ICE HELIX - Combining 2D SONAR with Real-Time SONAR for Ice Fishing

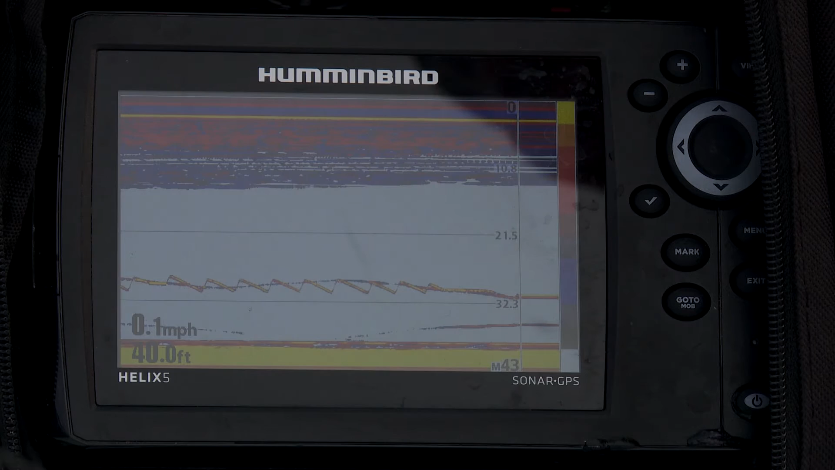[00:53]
On screen: depth 40.0 ft, speed 0.1 mph
RTS window and the real-time sonar and watching my jig history in my helix unit and here's what I mean by this whole thing when I was working that spoon this morning I was really banging it around yesterday they were really really aggressive and
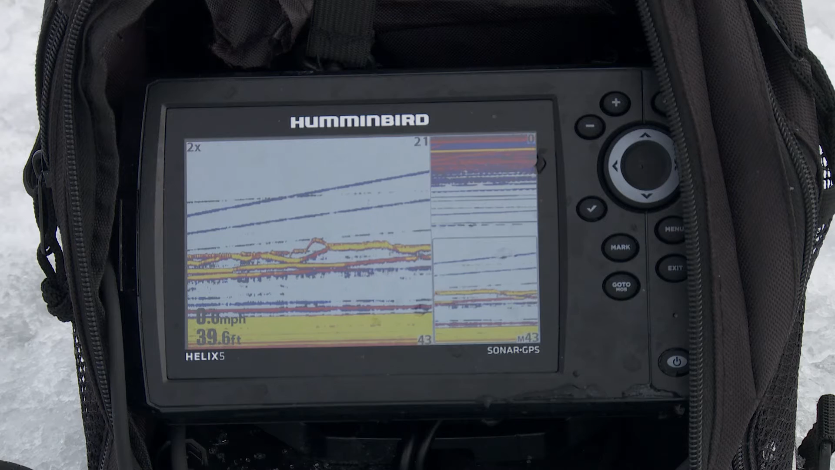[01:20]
On screen: depth 39.6 ft
helix unit all of a sudden a fish had come up I'd bang it around really hard and yesterday they just nail it today they went today they go right back down to the bottom well here's the thing when you're sitting there watching a 2d sonar unit you actually get to watch what's happening with the fish you really get to pay
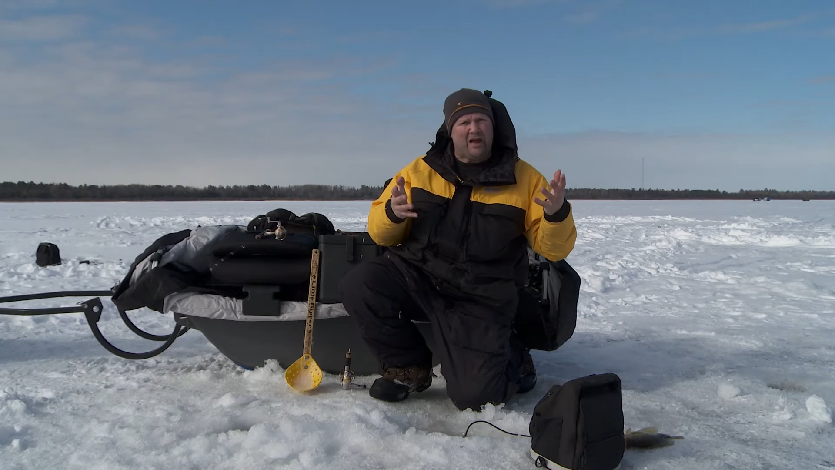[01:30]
attention to how they're moving how they're reacting and you're able to pay attention to how your jig stroke looks down there you know sometimes really really fast is going to make a difference but sometimes slowing it down and when you get that bite all of a sudden you think to yourself a lot of times what did I do to make that fish
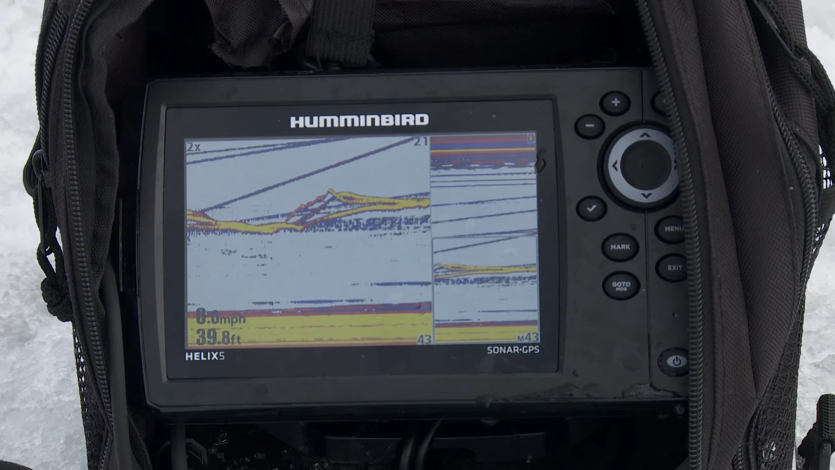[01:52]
On screen: depth 39.8 ft
bite because I want to do it again well with a 2d sonar unit in that jig history you can actually look at it and you can say oh there's what it was you know what that fish got active and came up when I slowed down at the top of the jig stroke and held it there or when I you know ran it down real hard and then banged it back up again
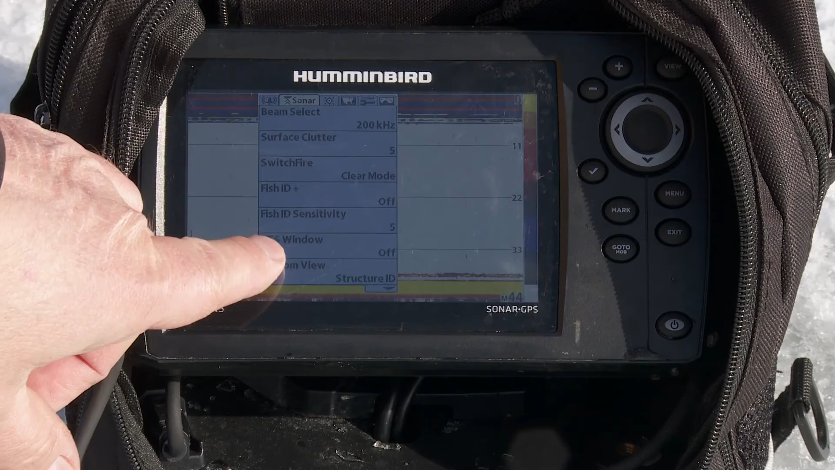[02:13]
style flasher I'm able to know exactly what I'm doing in real time and I see that fish
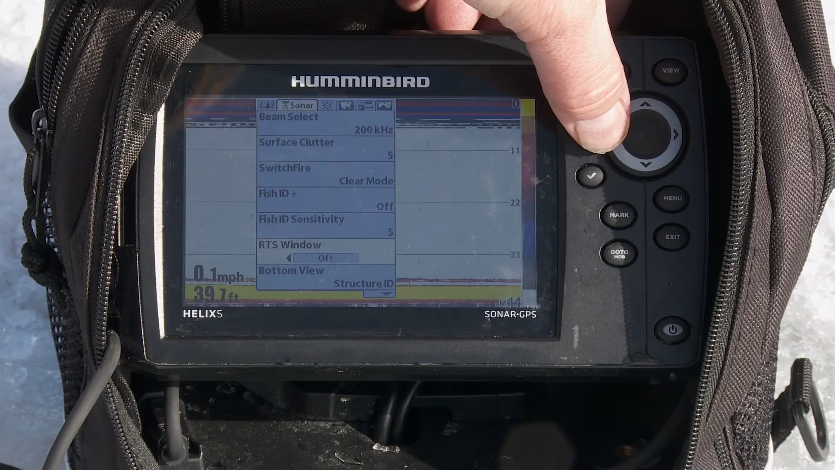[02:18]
On screen: depth 39.7 ft, speed 0.1 mph
come up and then the whole thing scrolls over into my history so I know what's going on now
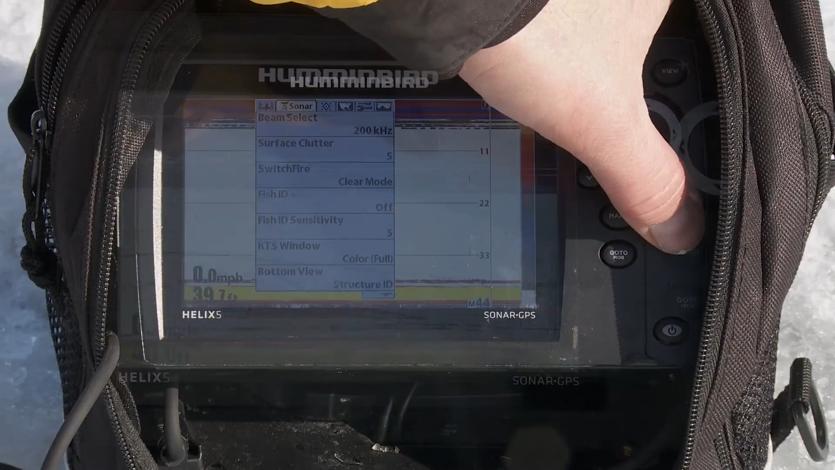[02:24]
On screen: speed 0.0 mph
and I know what was going on just a minute ago so that I can watch this whole sequence and when you
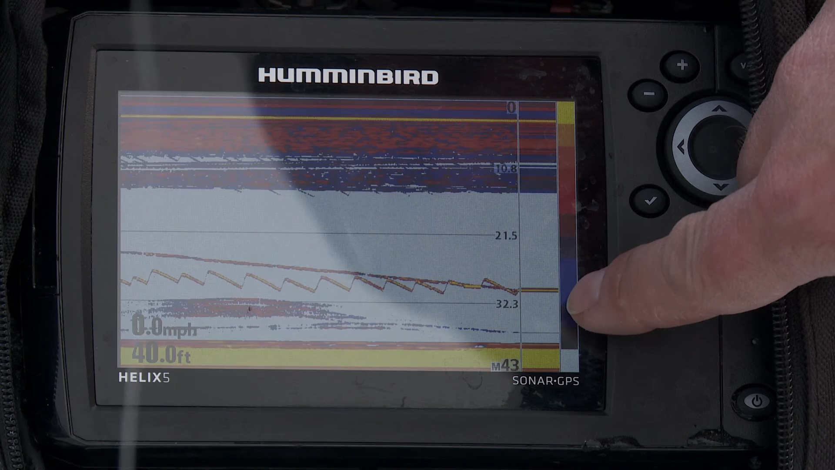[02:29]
On screen: depth 40.0 ft, speed 0.0 mph
put all that together that's what makes using a 2d sonar unit like this new helix better than a flasher it makes it so that I know everything